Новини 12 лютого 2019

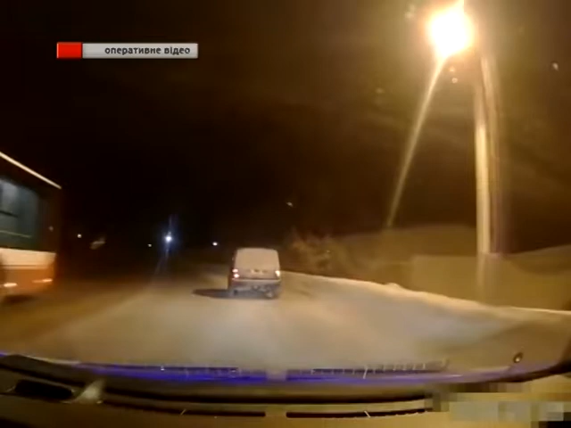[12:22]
Під час патрулювання міста екіпаж патрульних помітив автомобіль ВАЗ-2121, що їхав з порушенням правил дорожнього руху. Щоб зупинити автопорушника, патрульні задіяли ще один екіпаж. На вулиці Льва Толстого транспортний засіб вдалося заблокувати. Патрульні виявили, що у водія не було водійського посвідчення і він мав ознаки алкогольного сп'яніння. Вбіждайте, що запечатаний, самі розпечатаний.
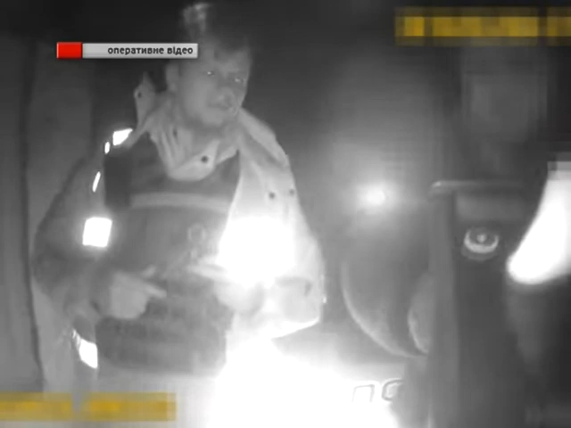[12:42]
Прибор готовий до використання, обхватуєте муштук губами, плавно видихаєте до щолчка, я скажу, коли досить. Все, досить.